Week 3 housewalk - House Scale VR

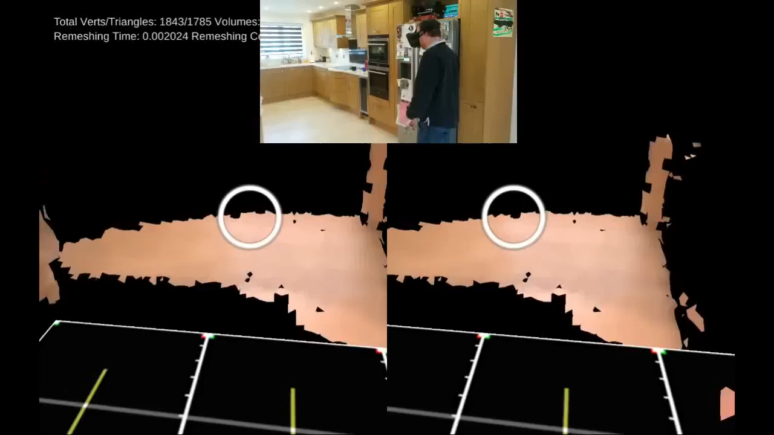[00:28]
There's a little bit of chugginess at the start, but you can see the meshing kicks in pretty quickly, and it's nice and real-time.
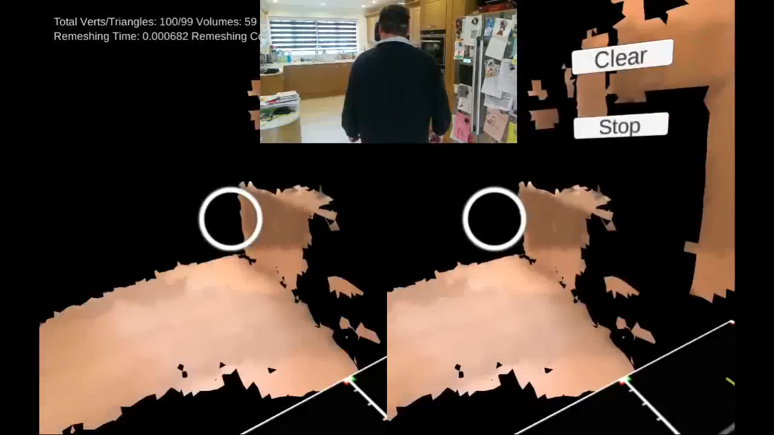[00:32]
A quick head shake to remove the menu.
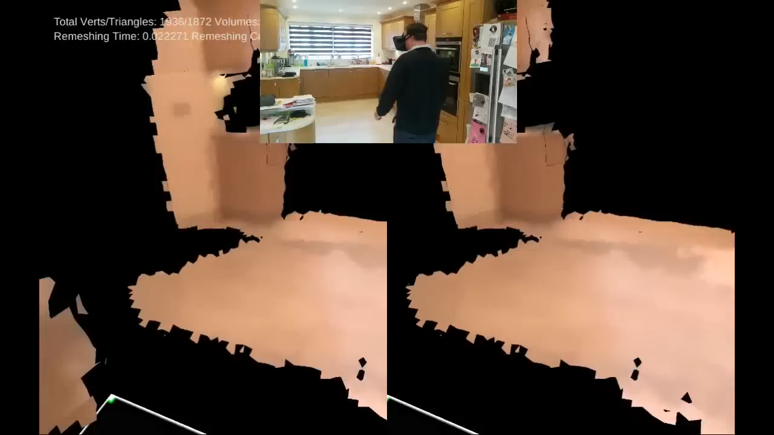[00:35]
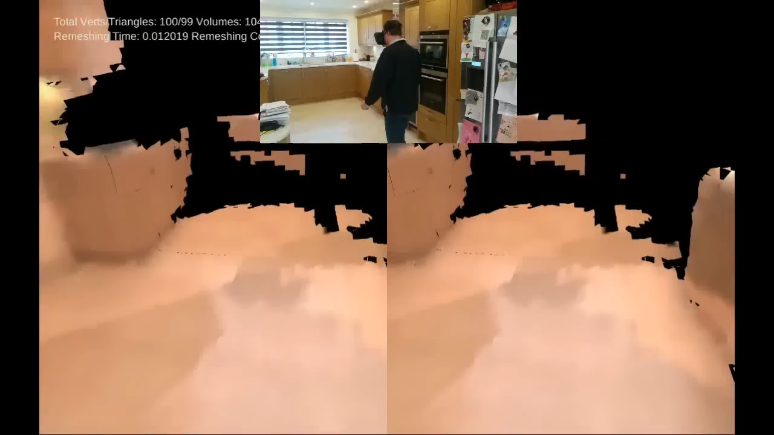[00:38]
It's quite strange just being able to see the VR space, so that the primary view that you can see there at the bottom of the screen,
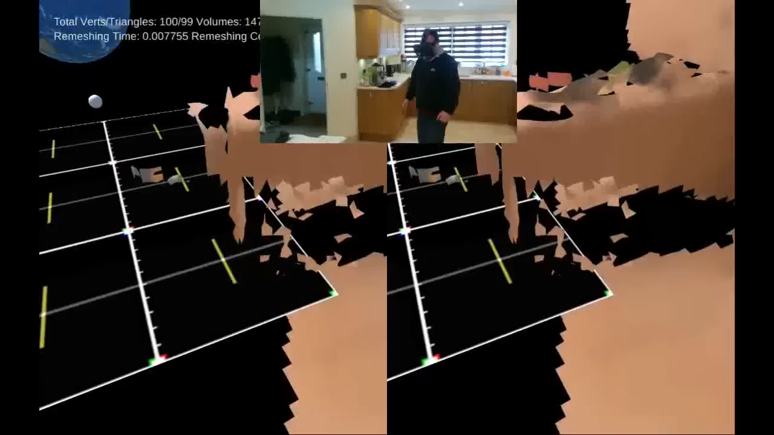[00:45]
the two stereo views, is what I've got in the app.
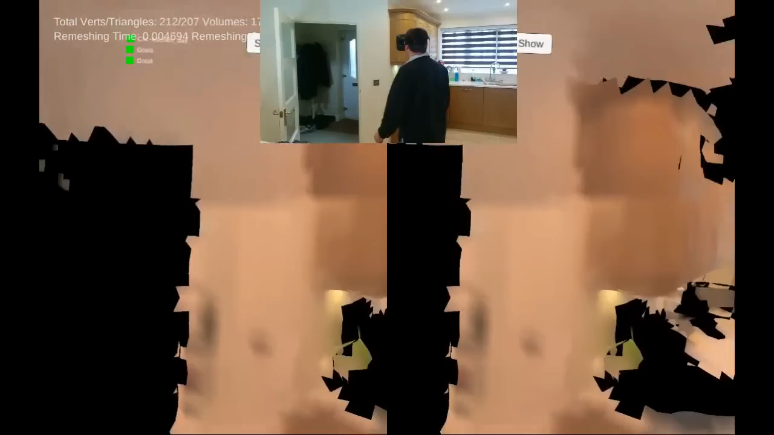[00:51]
There's no AR pass-through or anything like that. So until the mesh is there, the world is just blank.
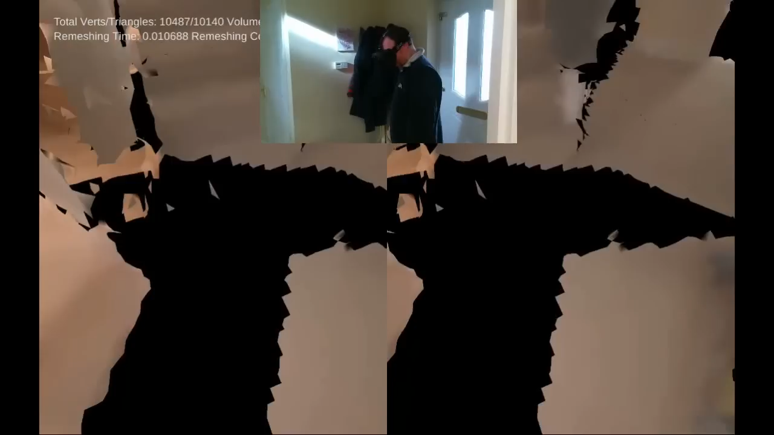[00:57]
Fortunately I know what my house looks like, so I'm pretty confident walking around.
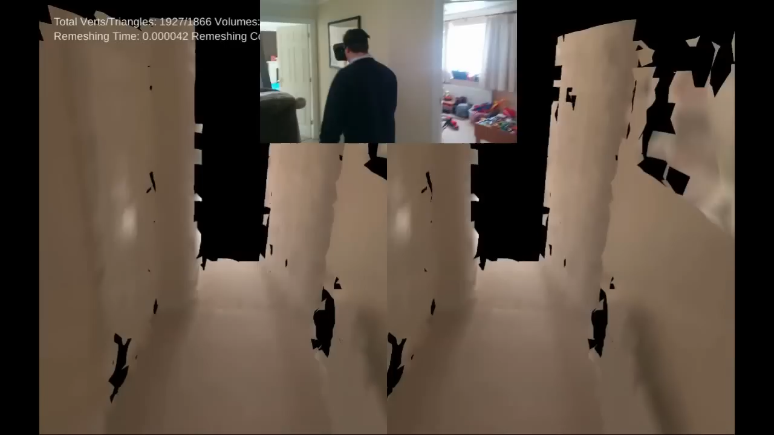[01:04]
Through the corridor, into the living room,
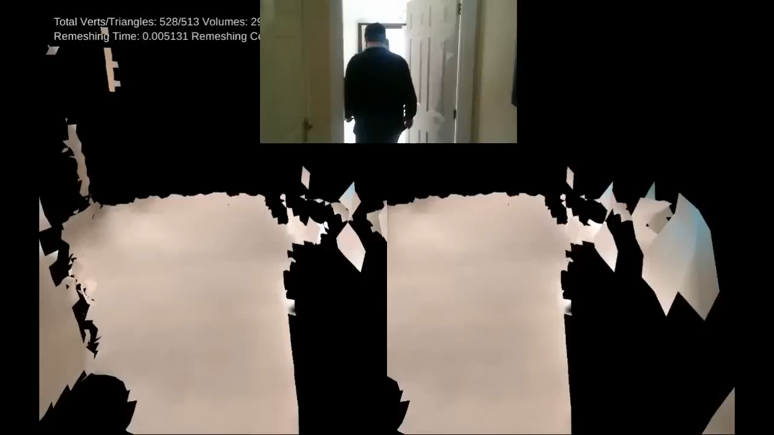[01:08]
you can see the bean bag coming into view, both in the real world and in the virtual world.
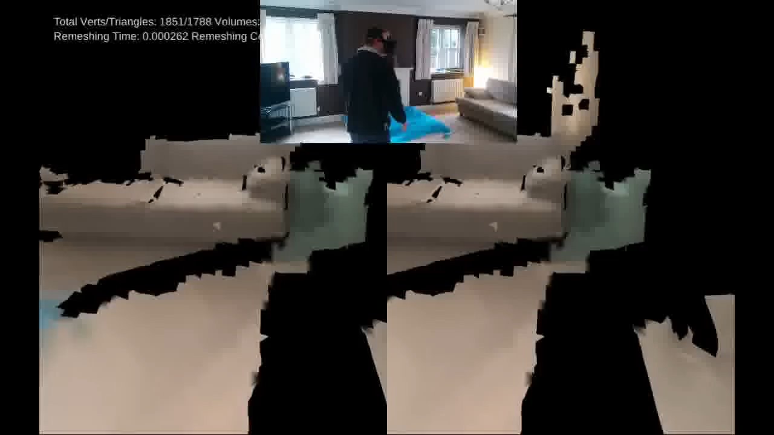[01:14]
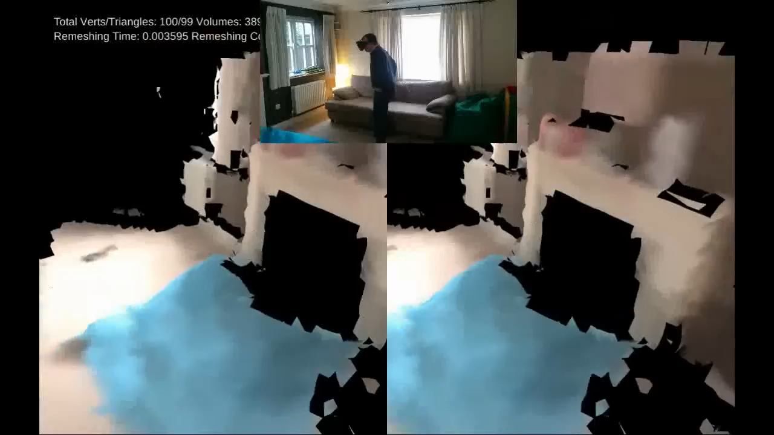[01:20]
And then a little bit of a sit-down as my toddler runs past.
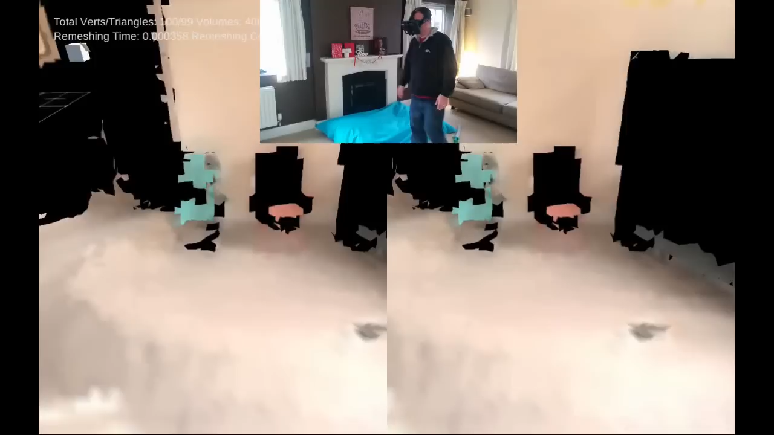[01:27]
You can see some artifacting and glitching from my friend who's capturing the video there, and I have to walk through that.
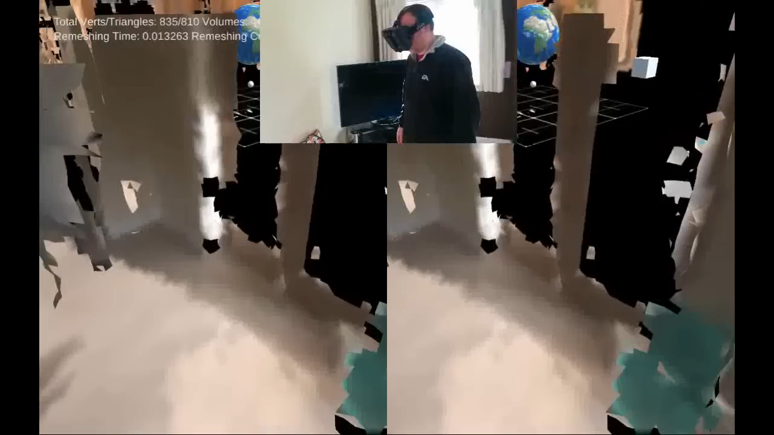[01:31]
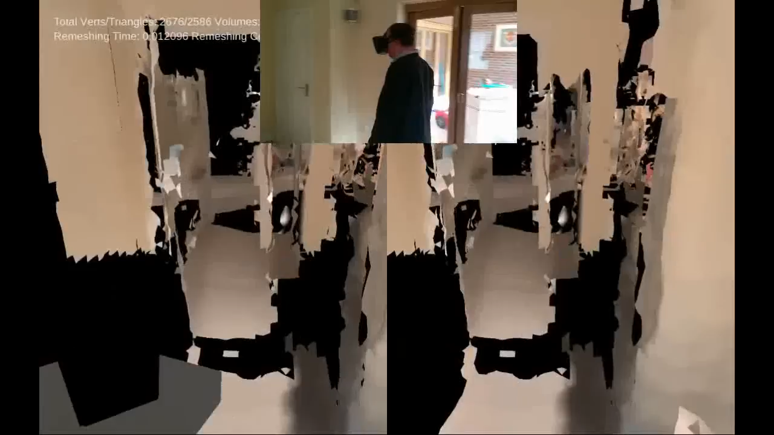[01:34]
And then this is the first scary moment where I wasn't quite exactly sure where the door was.
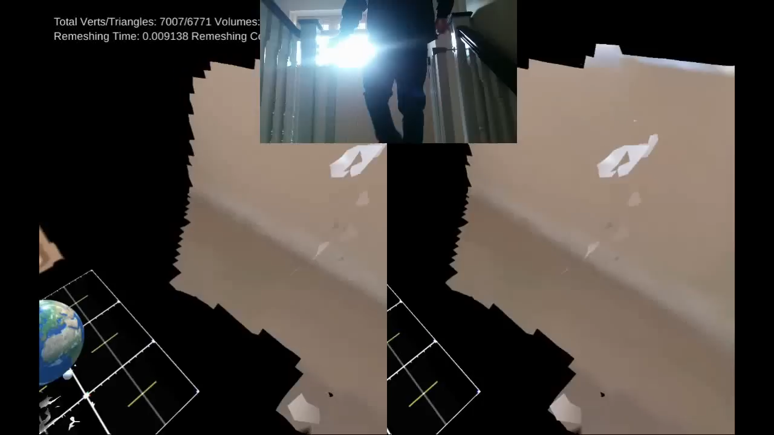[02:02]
It's all pretty debug and rough and ready at the minute, but functional. So the next steps are to make it look pretty.